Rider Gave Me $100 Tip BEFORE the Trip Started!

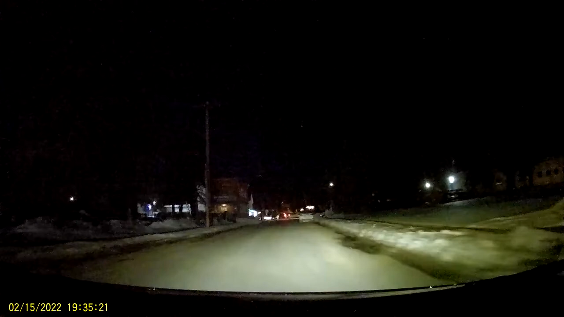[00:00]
Hey everyone, it's John from Ride Upstate. This particular trip was very interesting. It's one where I got a $100 tip. So as you can see here, I'm just pulling up to the pickup location. It's a Tuesday night. It's a small local bar. And I really wasn't expecting too much from this because it was only like 730 at night or so, maybe a little bit later.